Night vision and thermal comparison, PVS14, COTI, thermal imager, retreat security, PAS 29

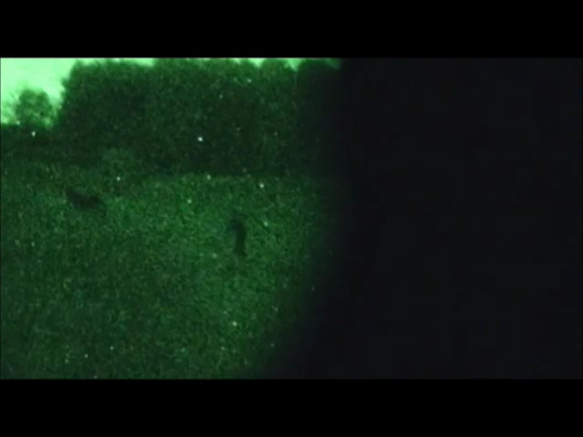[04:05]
and i don't have a camera coupler i really need to get one
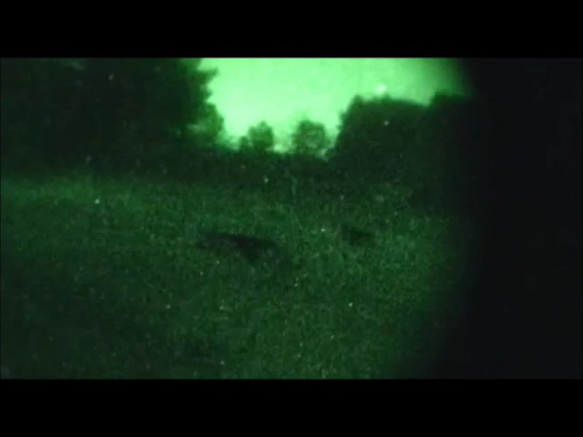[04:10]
but uh those are several medium-sized dogs at a range of uh oh
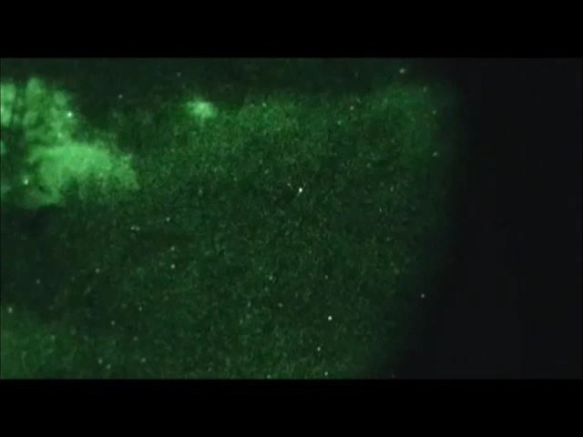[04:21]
40 to 60 yards out you can make them
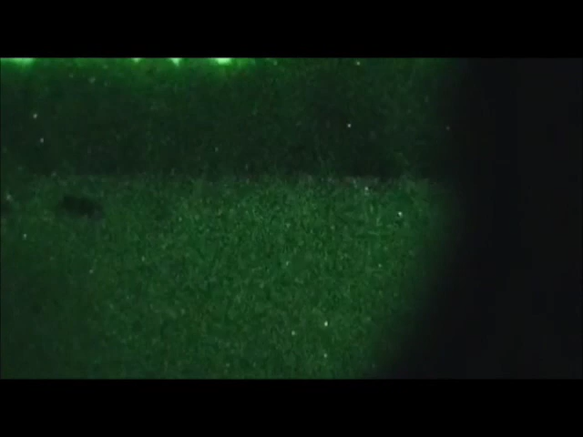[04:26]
out keep in mind though also it's a dead of winter so these uh grasses right here this pasture is is dead okay so you can see them but uh if they were blending in with the shadows up there by those trees like that one right there is see if i can zoom up um you couldn't make them out for 100 sure it would still be
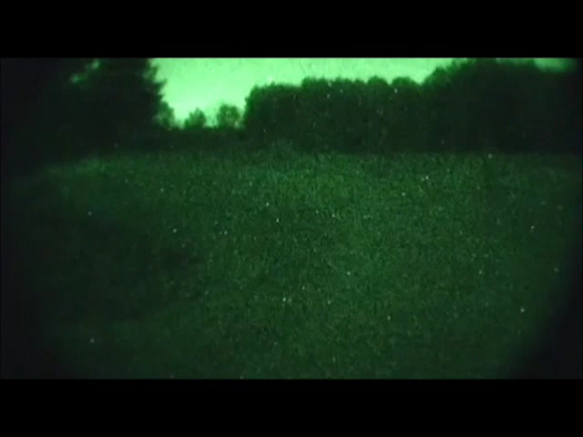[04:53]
a do you fire do you not fire type of situation so now we're going to add the uh
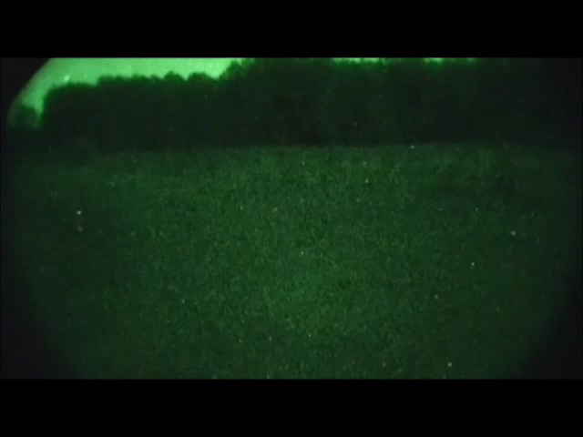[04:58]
we're going to show the unit with the clip-on thermal imager on there and i'm not trying to be gross with that or anything but you could see where
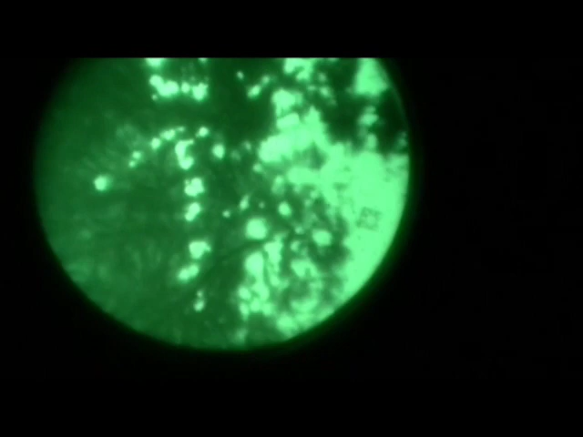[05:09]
being able to detect that with the thermal image might tell you that somebody
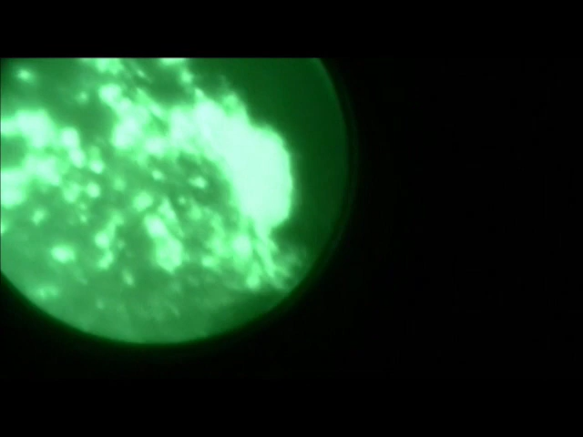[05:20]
just stopped there for a second and what did you have you had two footprints that came to a stop
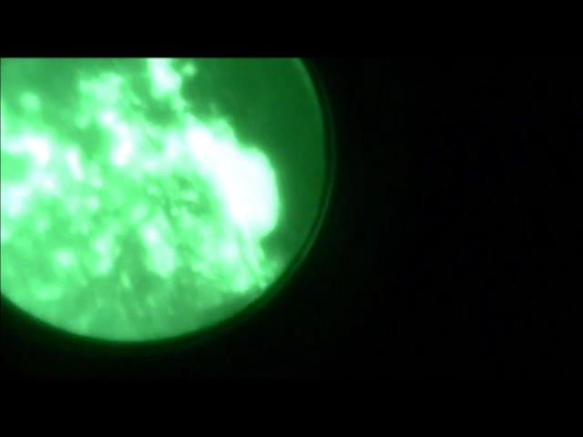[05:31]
and then you had that okay you could potentially
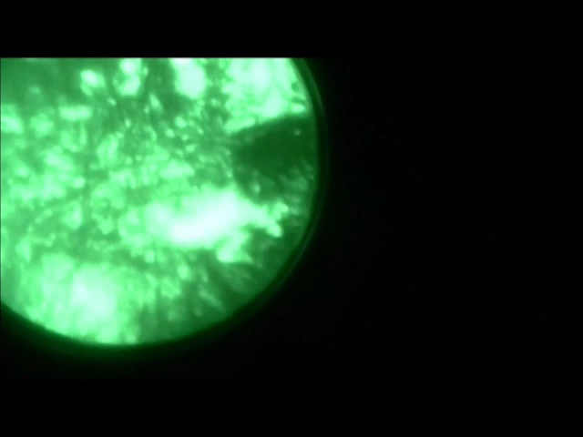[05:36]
track if you were relatively not that far behind somebody with this unit as well
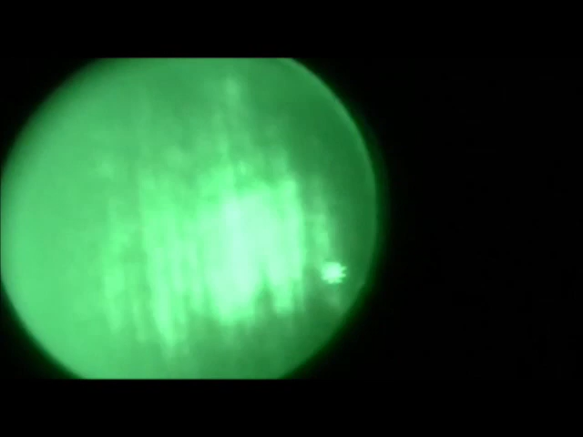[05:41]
this made it up a little bit better here okay
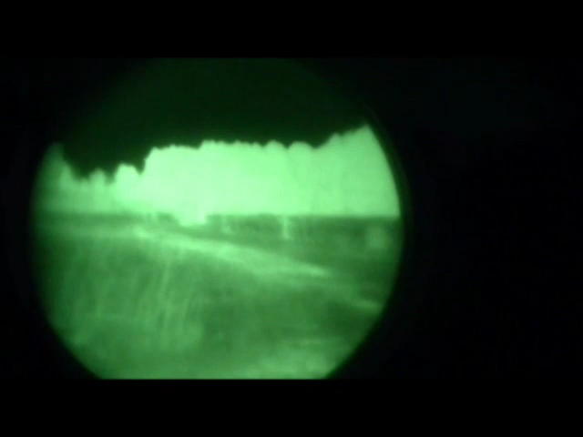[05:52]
now we're back on white heat instead of black as the heat you can change it and if you look there there is your forms coming about uh 100 150 yards away and
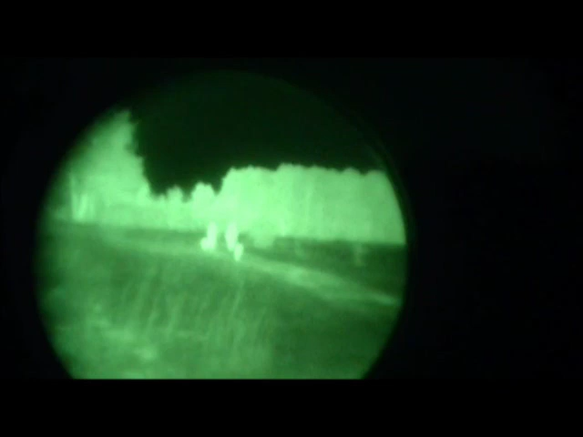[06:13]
you can make out that there's uh several dogs and a taller human and a shorter human